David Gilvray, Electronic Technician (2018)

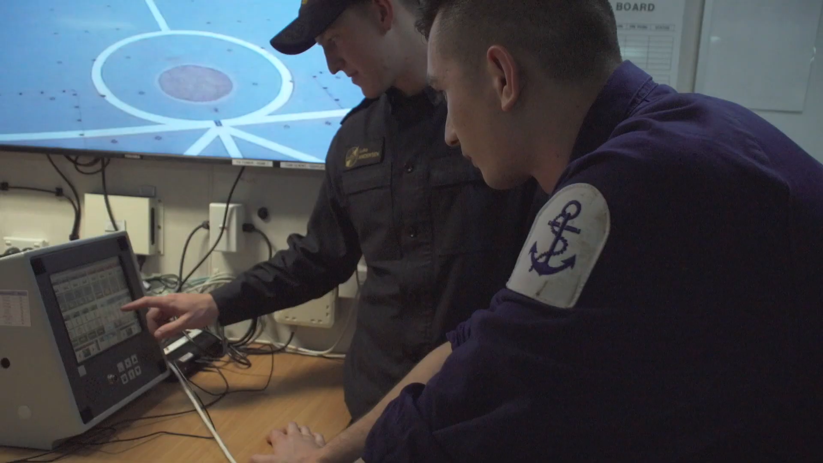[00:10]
An electronics technician works on the radar, computer systems and the weapon systems on board.